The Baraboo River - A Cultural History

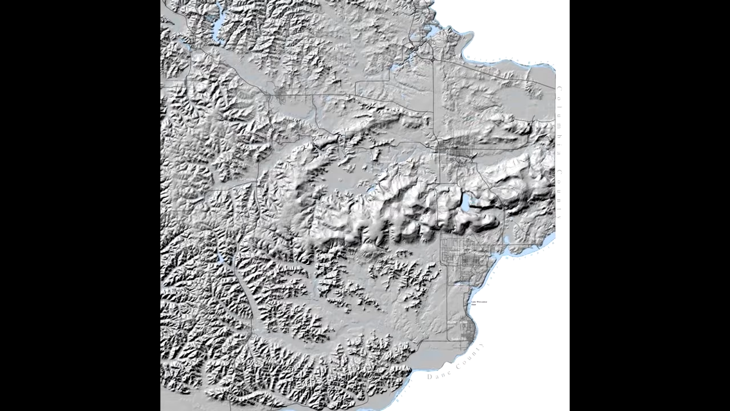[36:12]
Of course the problem with getting a railroad into Sauk County Was these bluffs The railroad had crossed
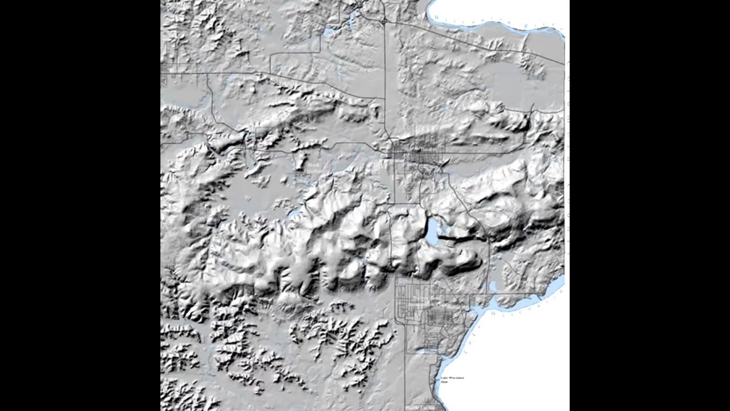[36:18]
here at Kilbourne Or Wisconsin Dells in the 1850s And also down here
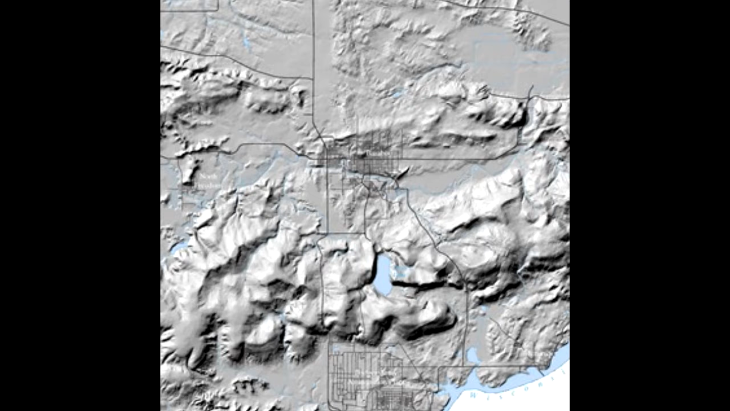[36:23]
at Spring Green Where you can see it's nice and flat But it would take over 30 years after settlement here Before a railroad would penetrate the center of Sauk County